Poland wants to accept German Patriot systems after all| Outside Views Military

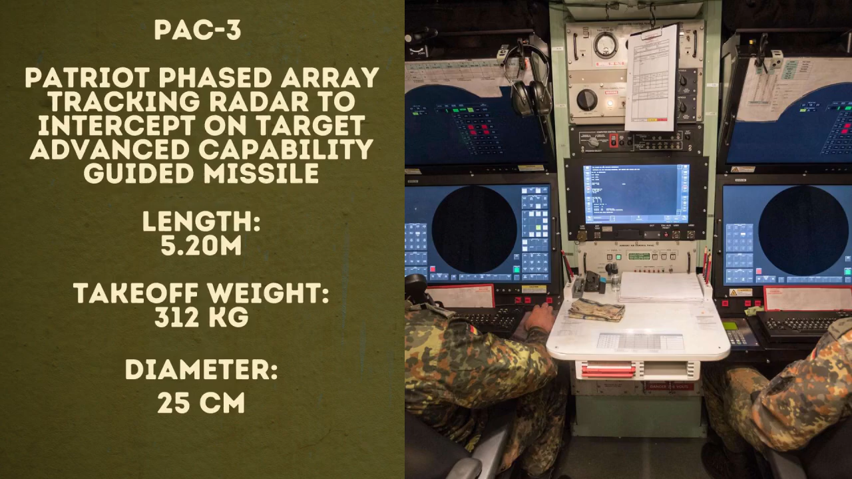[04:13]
This is also a guided missile. This one has a length of 5 meters 20, a take-off weight of 312 kilograms, and a diameter of 25 centimeters.